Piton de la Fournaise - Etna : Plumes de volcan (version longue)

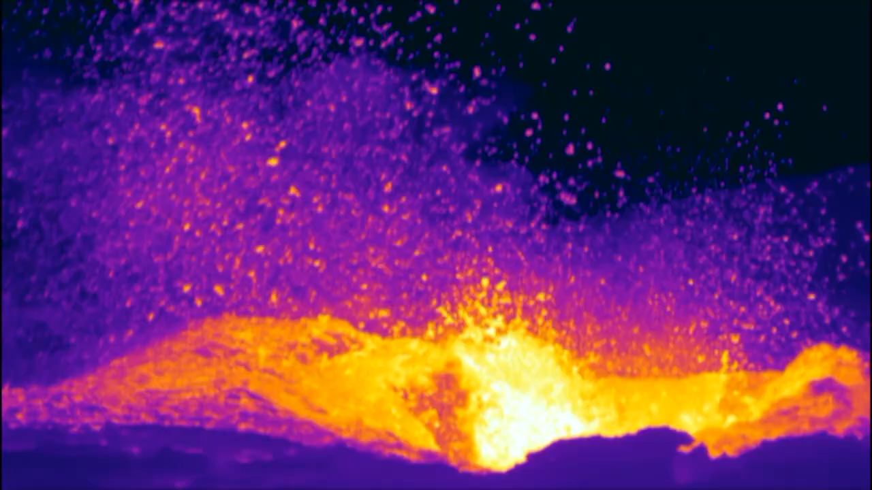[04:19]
projection à 800 degrés et le panache à peu près à 400 degrés.